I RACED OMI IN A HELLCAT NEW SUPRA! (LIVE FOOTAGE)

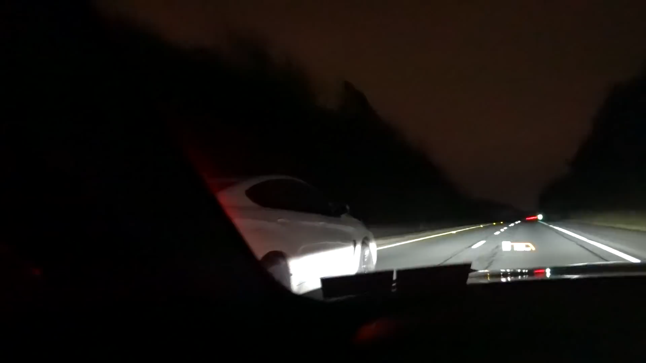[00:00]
He's gone on me. We're going 135 miles an hour. Oh, he's giving me the finger.